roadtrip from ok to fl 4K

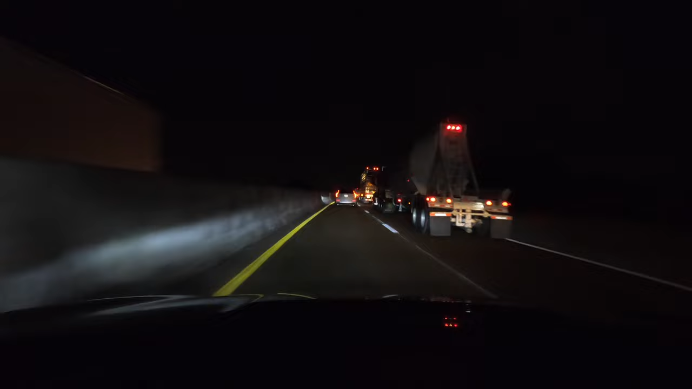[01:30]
About to go over Mississippi River in Memphis, Tennessee, where I-40 bridge is out. This is 55.